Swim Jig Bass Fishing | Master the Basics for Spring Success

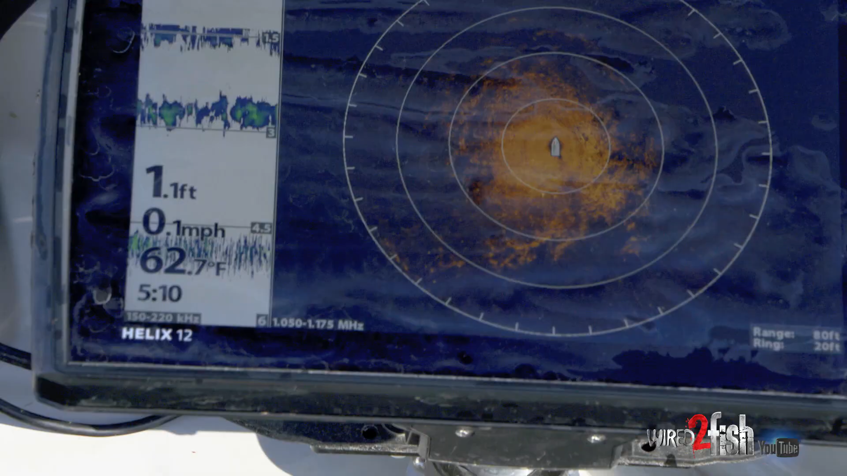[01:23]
On screen: depth 1.1 ft, water 62.7°F, speed 0.1 mph
In the springtime cover a little bit more water once it warms up kind of we're got 60-62 degree water
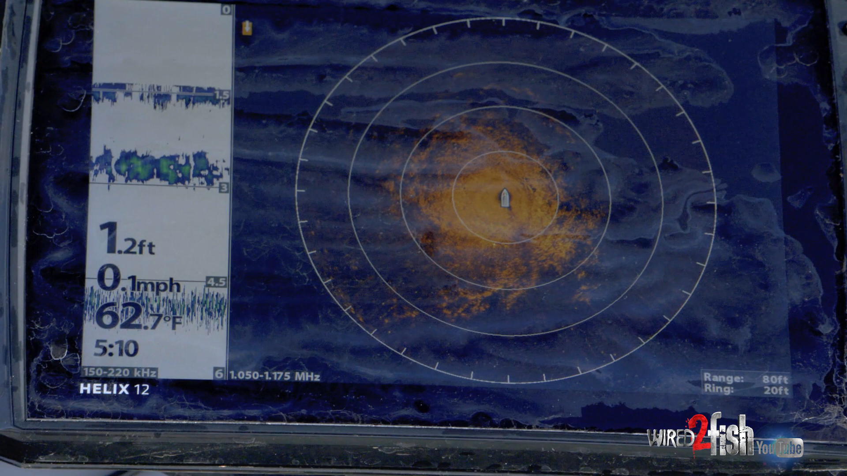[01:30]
On screen: depth 1.2 ft, water 62.7°F, speed 0.1 mph
temps and they're not spawning yet